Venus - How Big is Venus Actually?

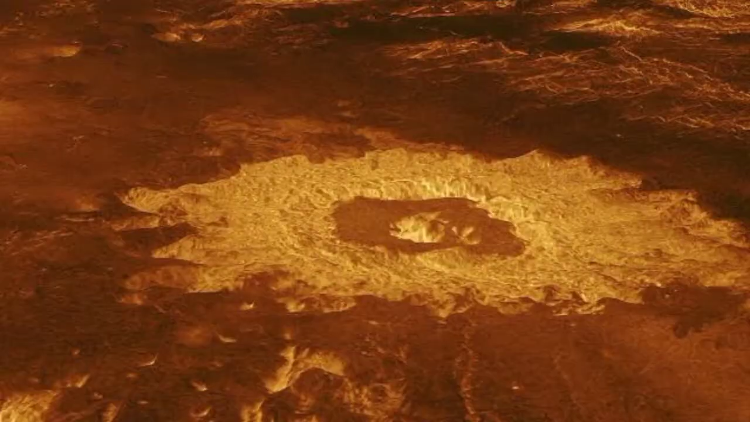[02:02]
Most of the surface is made up of gently rolling plains.
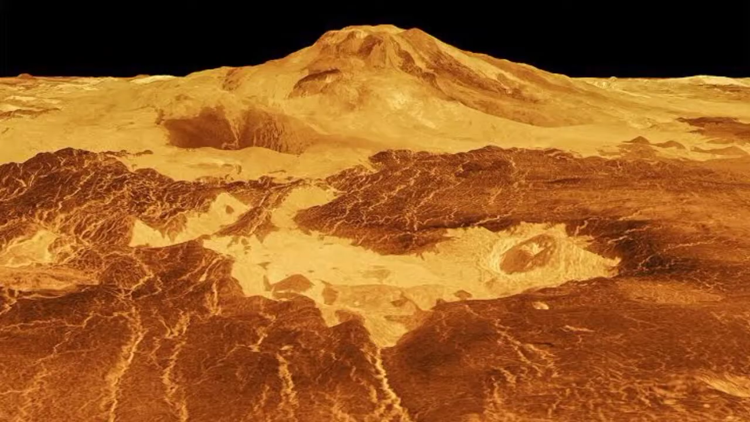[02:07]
It has several mountains and volcanoes and much of its surface is covered with old lava flows.
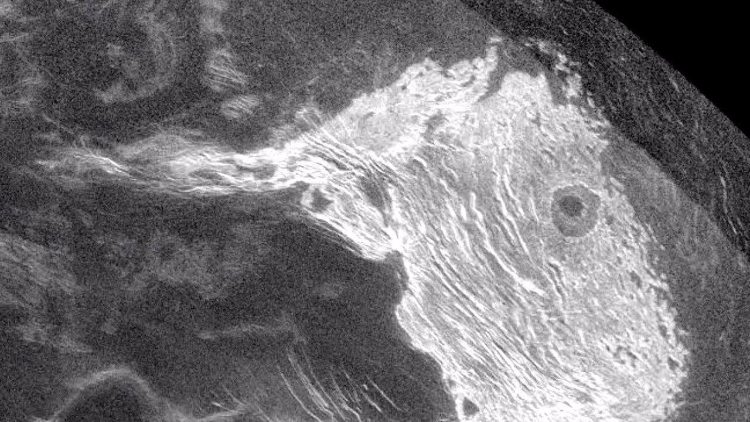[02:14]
The highest mountain on Venus is Maxwell Montes.
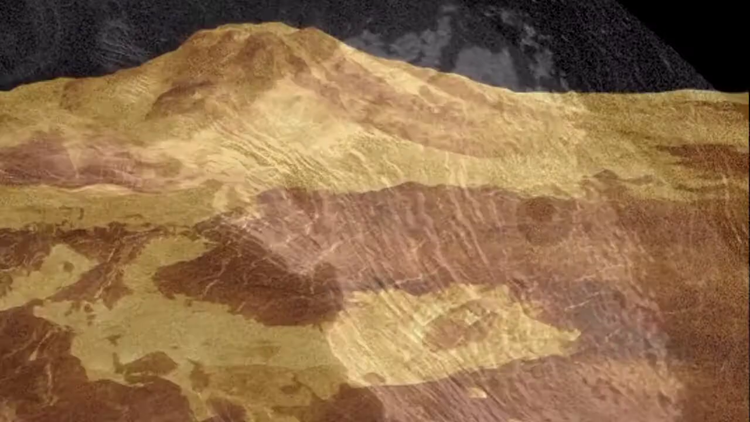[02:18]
It is more than 7 miles high and is higher than Mount Everest.